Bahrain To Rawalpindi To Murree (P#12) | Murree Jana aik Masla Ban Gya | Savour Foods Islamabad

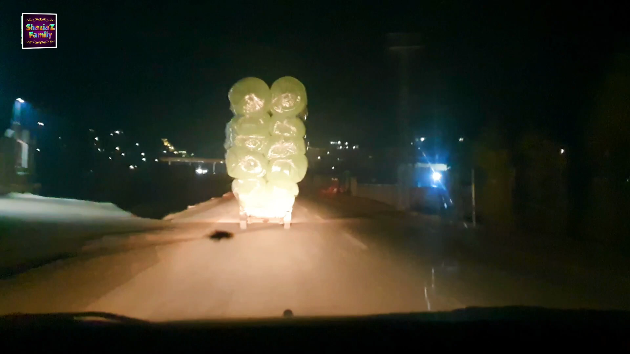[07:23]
ये देखिए जी, इतने से पिकअप के ऊपर कितने सारे थैले रखे हुए हैं, कहाँ तक चढ़ाए हुए।
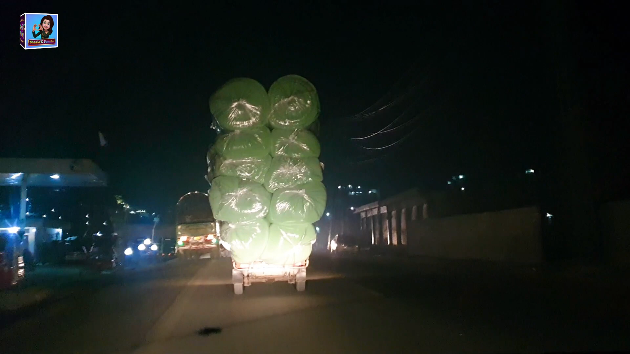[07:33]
वैसे है ये जंबलों, और जंबलों जो है काफ़ी लाइट वेट होती है, तो वजन ज़्यादा नहीं है, लेकिन अगर ये हवा या कोई भी कर्व हुआ तो ये डिसबैलेंस होकर उल्टी हो सकती है गाड़ी। ये फॉग की वो शीट होती है ना, हाँ वो शीट होती है ना, जंबल ऑन बोलते हैं उसको।
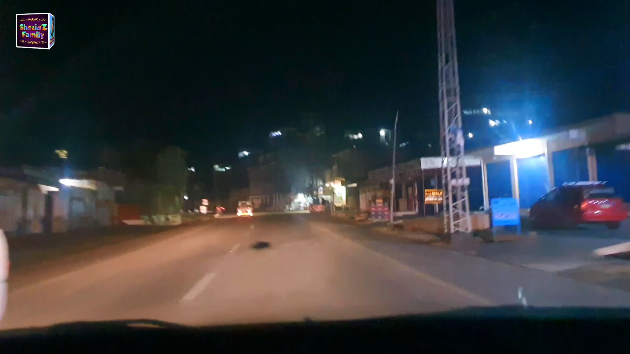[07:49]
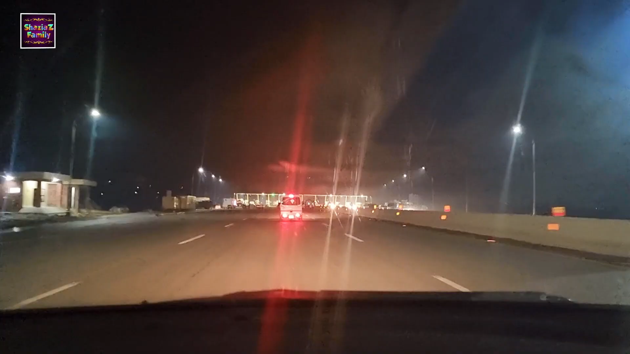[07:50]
8:27 हो रहे हैं और हम लोग वापसी पे इस्लामाबाद की तरफ टर्न किए, मोटरवे ई
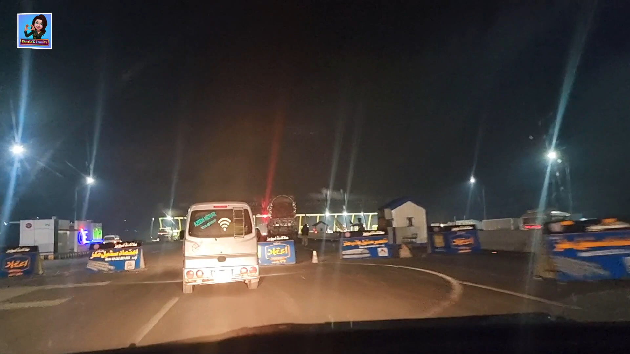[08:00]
एक्सप्रेसवे, स्वात एक्सप्रेसवे या स्वात मोटरवे के ऊपर अभी हम लोग चढ़े हैं अभी अभी, और ये है सामने टॉल,
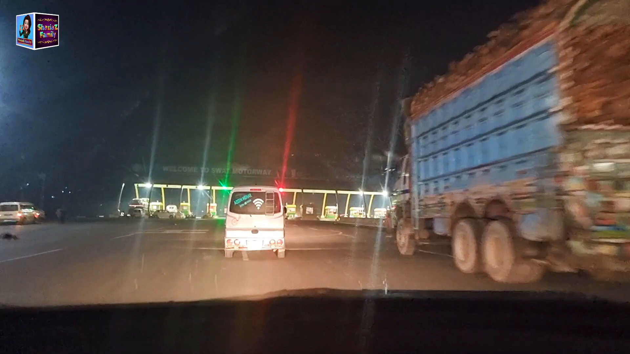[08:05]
यहाँ से हम जाएंगे इंशाल्लाह इस्लामाबाद की तरफ।
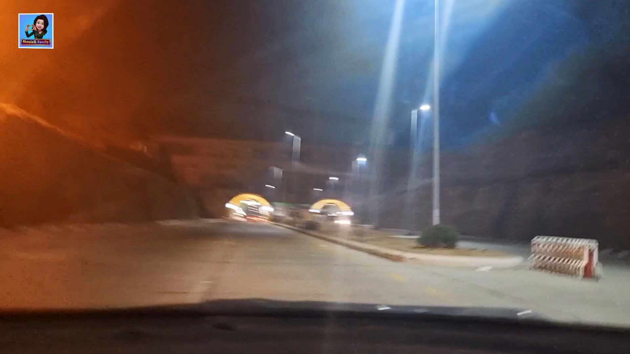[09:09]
तो जी फर्स्ट टनल जो कि सबसे बड़ी टनल है वो आ चुकी है, स्वात मोटरवे टनल नंबर 1,
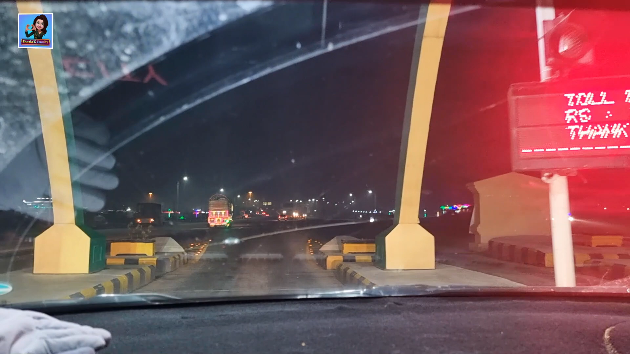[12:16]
अब हम इस्लामाबाद पेशावर मोटरवे को ज्वाइन कर लेंगे। स्वात मोटरवे को हमने छोड़ दिया। गुड बाय स्वात एक्सप्रेस वे।
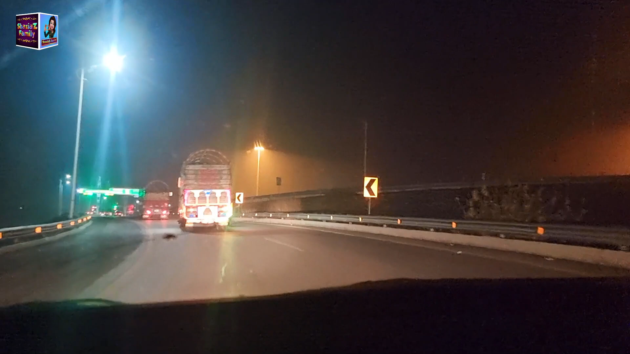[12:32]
अब यहाँ पर फिर टॉल आ गया है, यहाँ से हमें पर्ची मिलेगी जी। M1 स्टार्ट हो गया यहाँ से, कैप्टन कर शेर खान टोल प्लाजा।
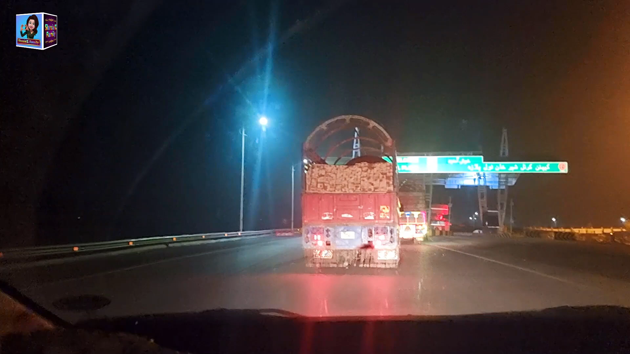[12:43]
कैप्टन कर्नल शेर खान टोल प्लाजा।